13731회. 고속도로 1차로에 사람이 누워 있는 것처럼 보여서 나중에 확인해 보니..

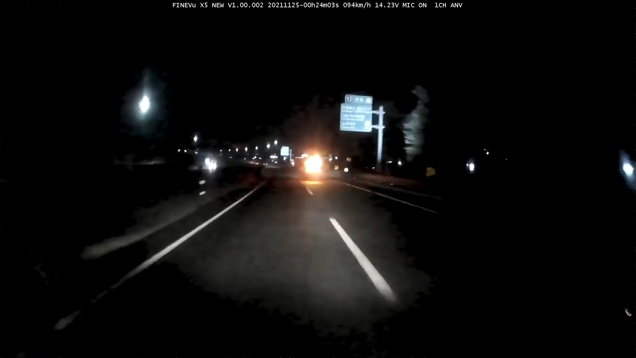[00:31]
뭐야?! 뭐야, 뭐야, 뭐야?! 어?! 어?! 이게 어떻게... 피하셨나요? 역가 있나요, 피했나요? 어후! 어, 다행히 덜컹거리지는 않은 것 같아요.